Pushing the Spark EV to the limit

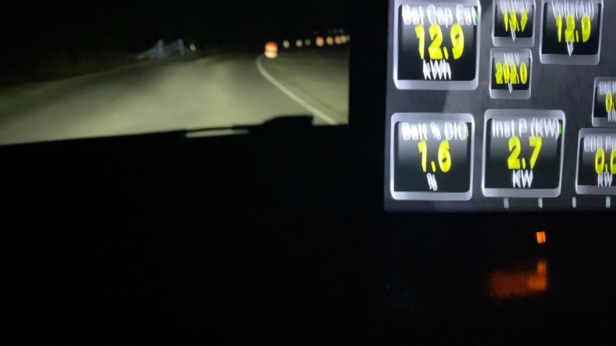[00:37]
on here this is showing 1.6 percent I've got about a mile